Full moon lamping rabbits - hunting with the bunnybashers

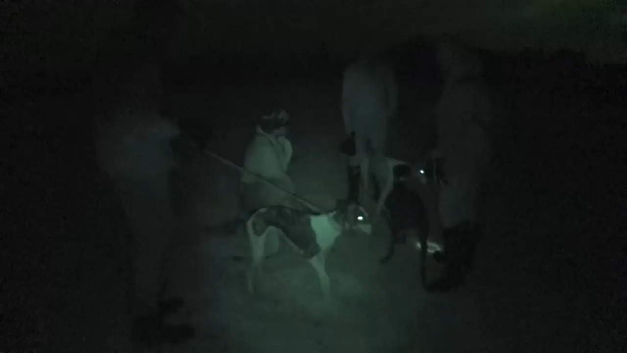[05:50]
one did you get? 2 for 2. Two.
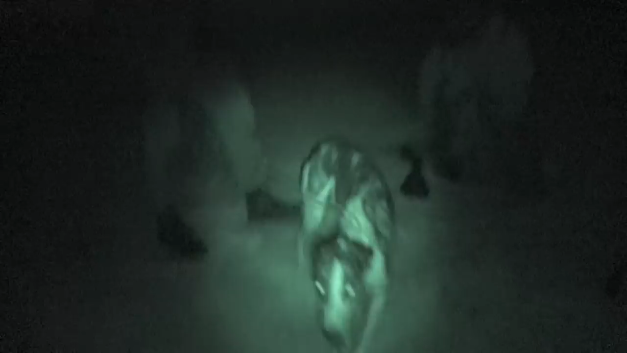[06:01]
Yeah.
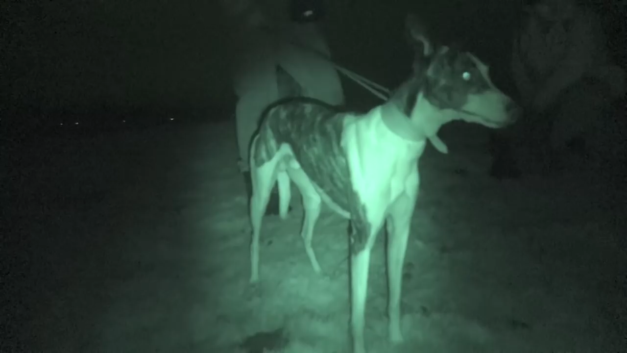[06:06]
There's a spot there, look somewhere.
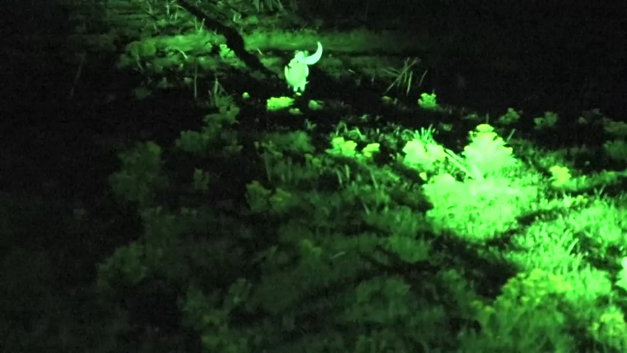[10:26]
Good lad. Fetch it in. Good boy. Good lad. Come on. Hold, hold, hold.